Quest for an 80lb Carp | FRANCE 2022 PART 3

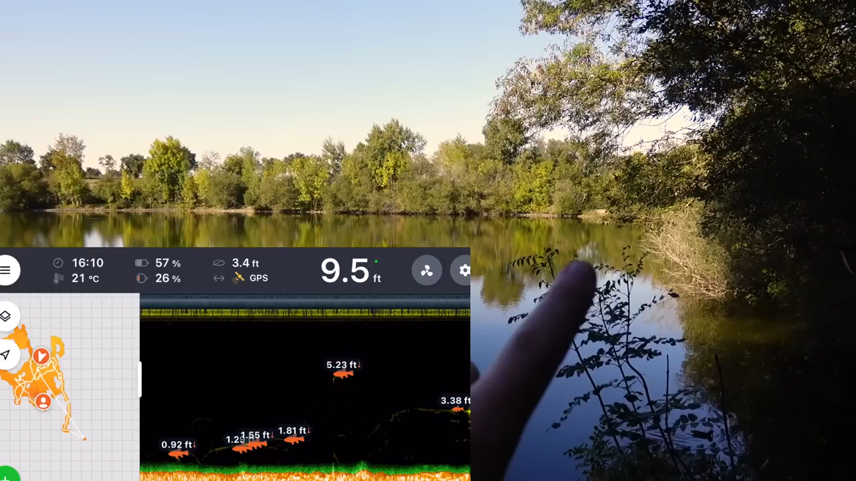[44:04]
On screen: depth 9.5 ft, water 21°C
And there is loads out in the deep water here. And then midway to the island, there's a good few there. So we've got our rigs in the right places.
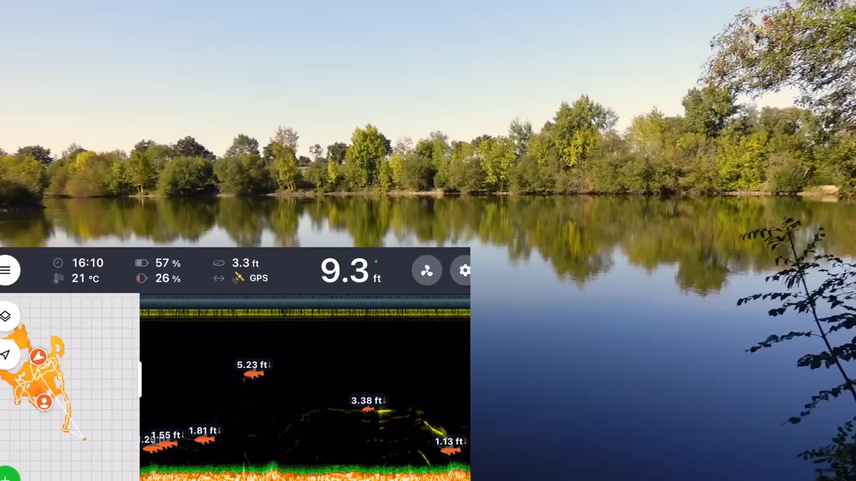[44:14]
On screen: depth 9.3 ft, water 21°C
They're just not clearly on the munch that much.